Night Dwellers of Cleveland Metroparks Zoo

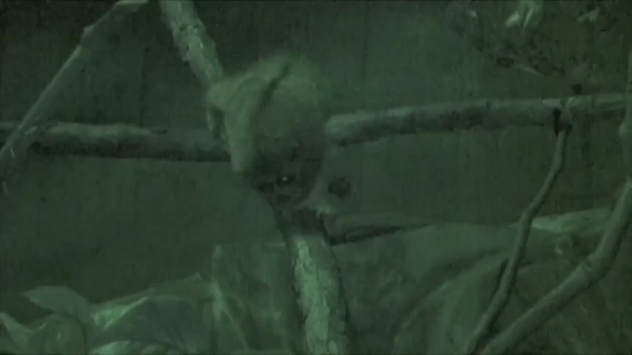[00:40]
We have some nocturnal prosimians, which are primates. We have pottos and pygmy lorises.
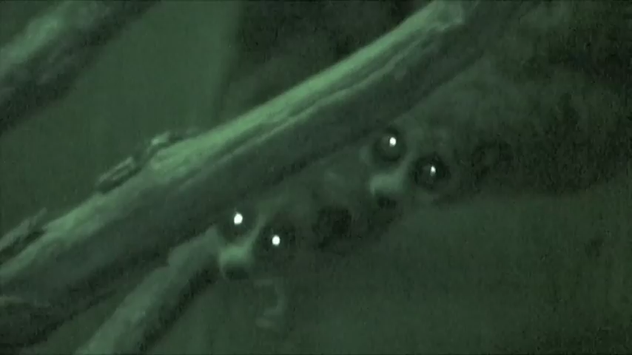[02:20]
their eyes are actually so large that they actually can't rotate their eyes and their sockets. They actually have to turn their head to face whatever it is they're looking at, so moving their head up and down and side to side to be able to focus. They have a much more developed sense of smell than most other primates. They scent mark. They're very olfactory.
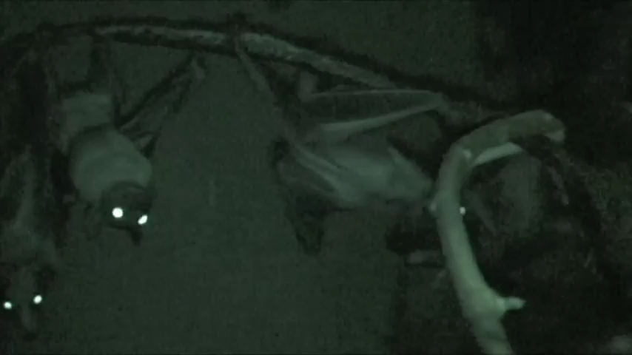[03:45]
Our straw-colored bats are a little bit more active during the night.
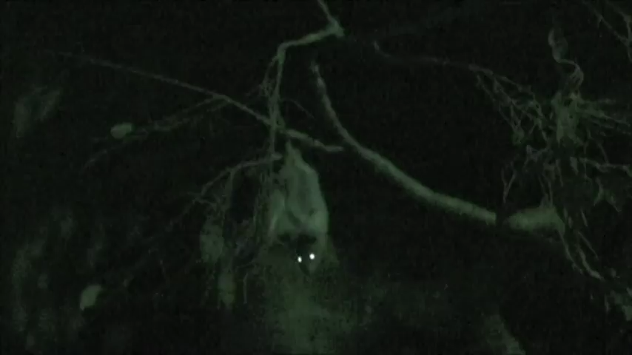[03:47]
They do feed primarily at night.
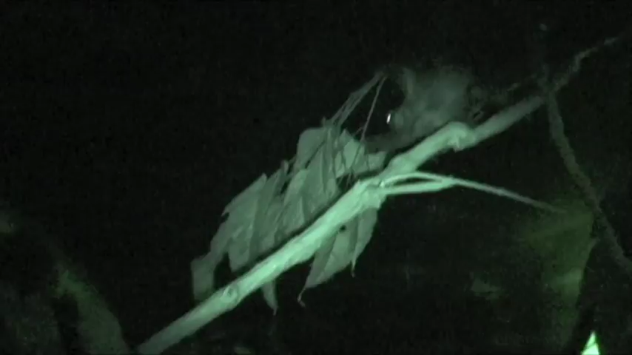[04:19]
They don't need that good of sight compared to like your cats, however they have excellent eyesight.
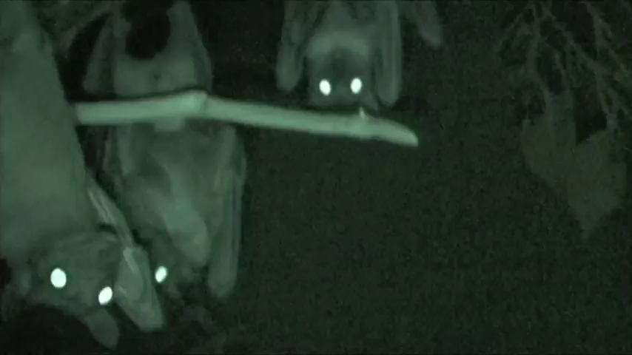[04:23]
They're not blind as bats, you know, like most people tend to believe. We do have a few bat pups, this one right here is staring at me,
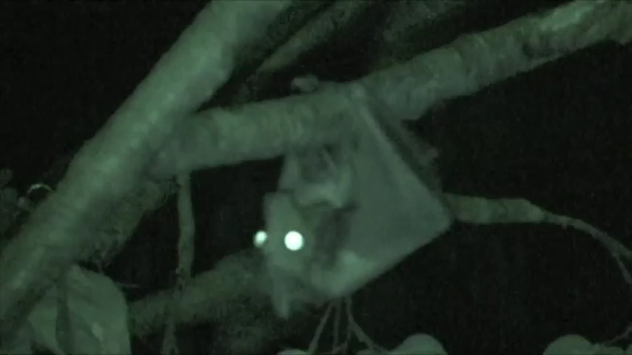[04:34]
you can see they, you generally have one bat pup and they hang upside down and cling to the mother.
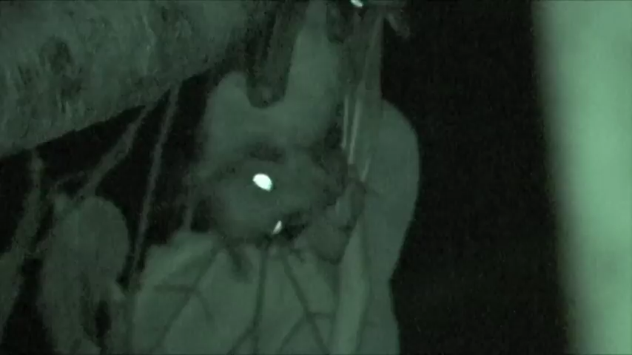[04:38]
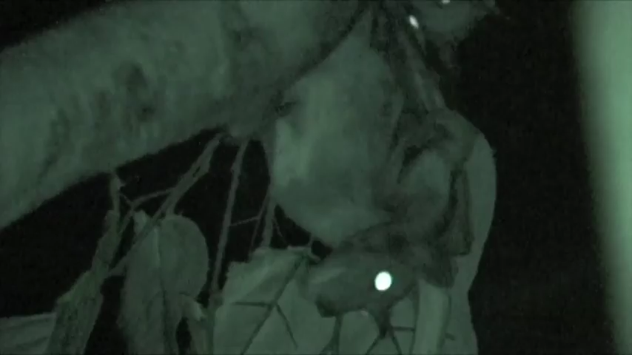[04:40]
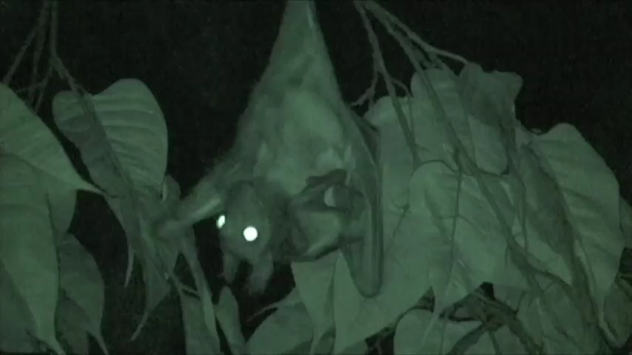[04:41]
There's one with a bat pup right there.
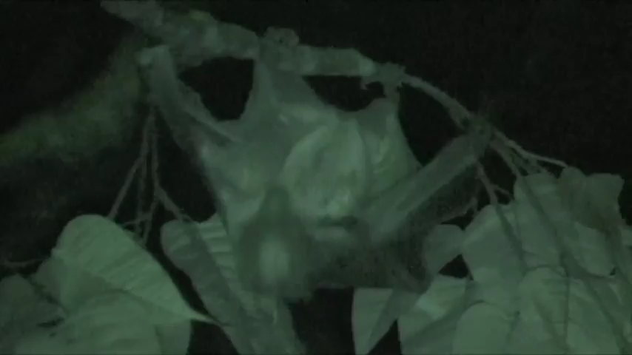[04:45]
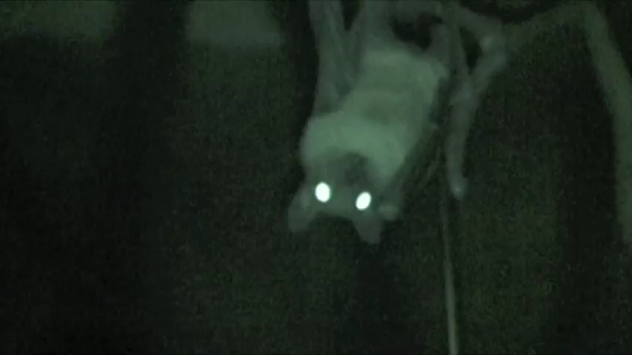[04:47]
The stereotypic experience, people think that bats are really, truly, you know, frightening looking but if you look at their faces, they're actually kind of cute looking.
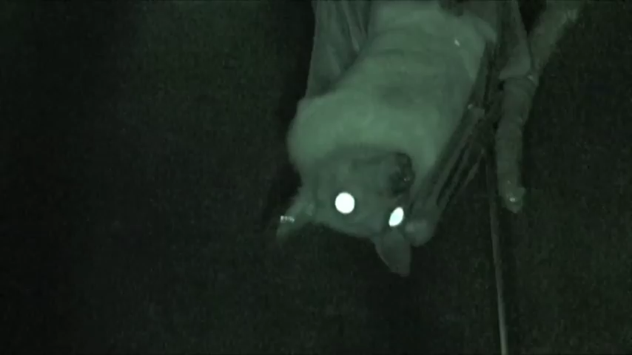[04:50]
So, let's have a look at the sides of the head now.